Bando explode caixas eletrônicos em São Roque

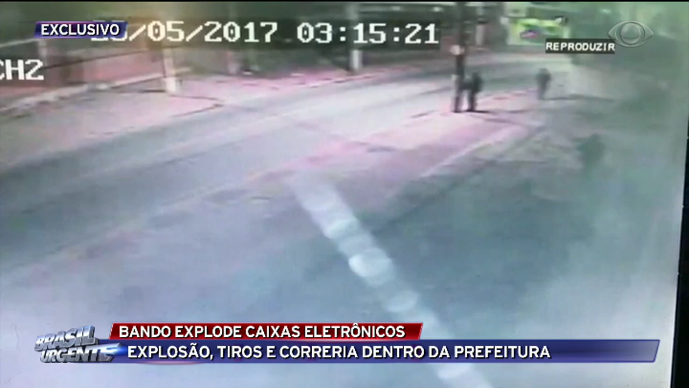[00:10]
A imagem exclusiva de uma câmera de segurança mostra o momento exato em que a polícia civil cerca a prefeitura da cidade de São Roque, interior de São Paulo, à espera dos bandidos. Um policial armado com um fuzil se esconde atrás do poste. Quando a van da quadrilha passa, acontece a troca de tiros. É possível ver como o policial reagiu rápido durante a troca de tiros.